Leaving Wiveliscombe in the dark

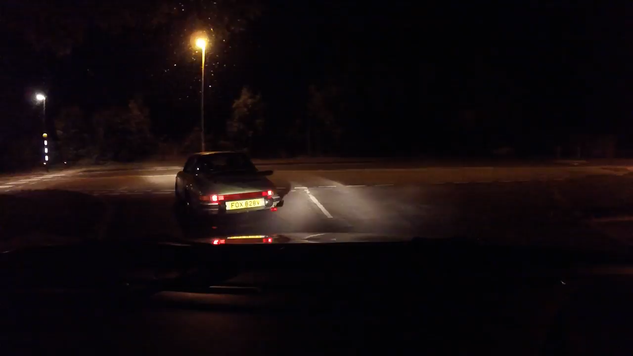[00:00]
Let's see if this thing will pick up. I've never used this thing in the dark before. Yeah, of course, yeah. Does it do sound as well?
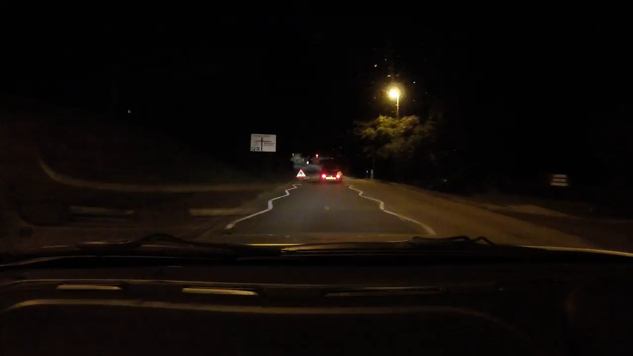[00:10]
Yeah, yep, so it's picking you up just now. That's got me talking, isn't it? Yep. Yep, it's got a front and rear microphone. Right. Can you plug in an external mic as well? Not this particular one. Right. Because the one that... Steve?
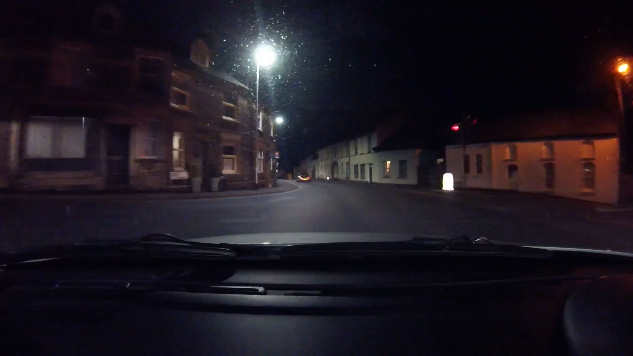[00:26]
Steve's got an external, because he plugs in by the... What's it?
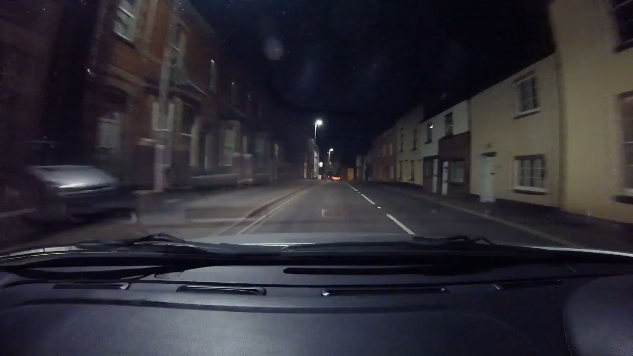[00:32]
The exhaust part into this. But this one here, I just held it out the window the other day when I was on wheels. Just holding out the window.
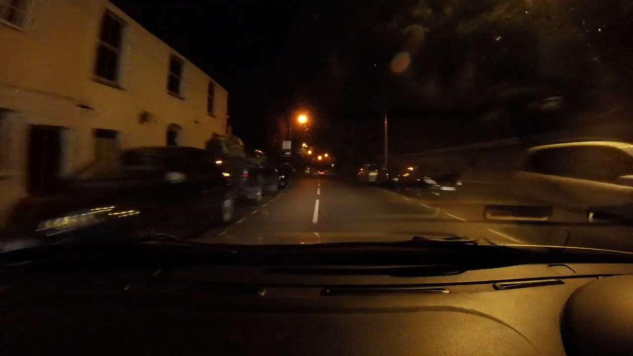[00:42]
Yeah. And there's a bit of wind noise, but you can still hear what's going on around. Oh, right. Amazing noise suppression. I suppose if people are using them on bikes and stuff, they're going to need to, aren't they? And then you can always just overdub music onto the actual footage. Yeah, that's right. You can get the audio out and substitute other audio and so on. Yeah. Once we go out the street lights, I don't expect it's going to...